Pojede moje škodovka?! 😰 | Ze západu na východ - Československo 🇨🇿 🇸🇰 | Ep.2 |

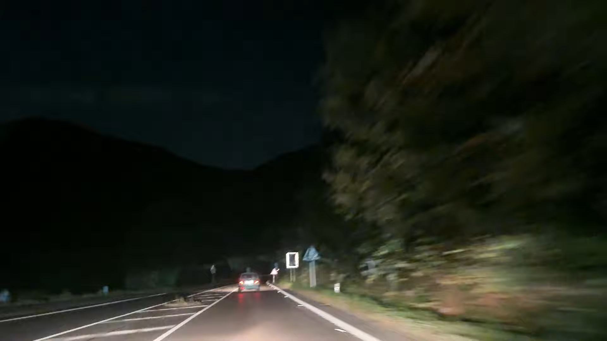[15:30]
Sice jízdy autem ve tmě hitou jinak, to určitě všichni znáte, bylo to úžasný, ale záběry z toho nebyly nic moc, takže ty máte jenom pár takových ilustračních.
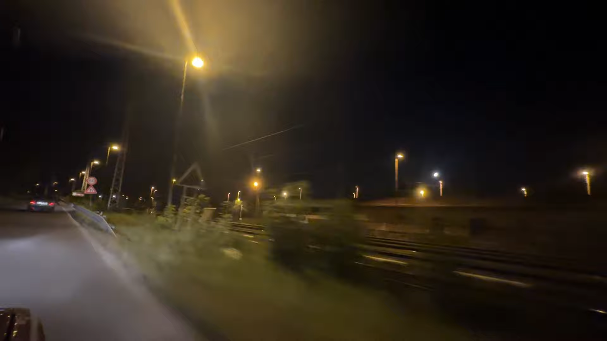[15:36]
No, jeli jsme vlastně až do Lůček, což je kousek od Liptovský Mary.